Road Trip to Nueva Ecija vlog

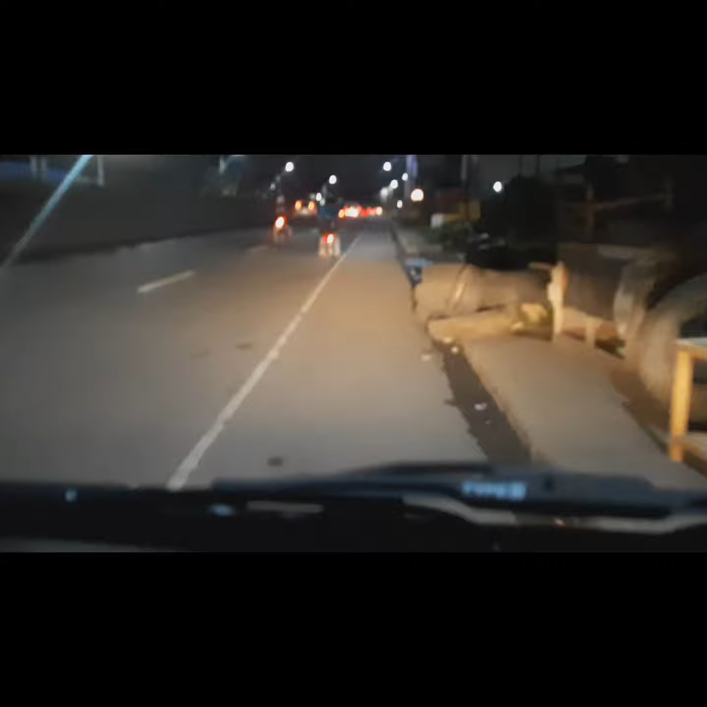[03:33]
Na-delay kami na 30 minutes. Ayan at sumisikat na po ang paring araw. Mga ilang sandali na lang, sisikat na. At paparating pa lang kami ng Coastal Road.